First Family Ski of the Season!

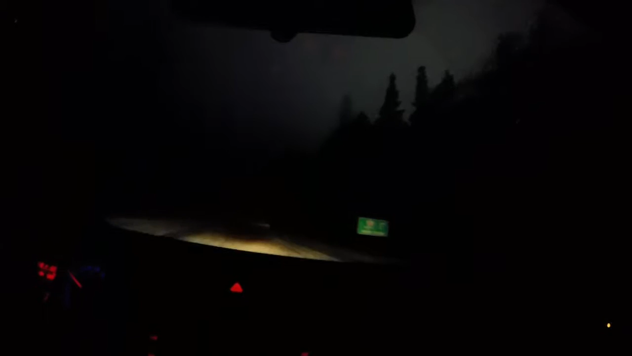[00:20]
Good times. Here we are. 20-minute drive from work. 20-minute drive.
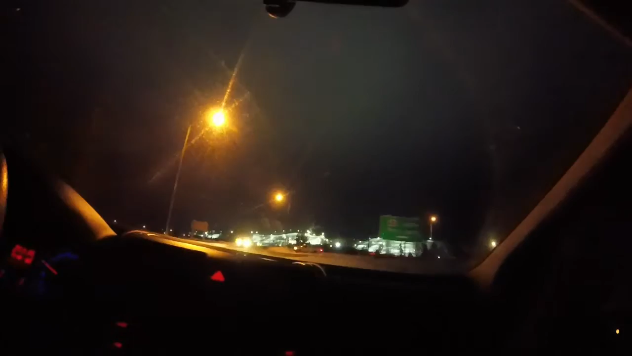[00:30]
Here we go. Oh, look at that. It is not busy. Gonna meet up with the wife and kids here. Some other members of the family. We're gonna get our ski on.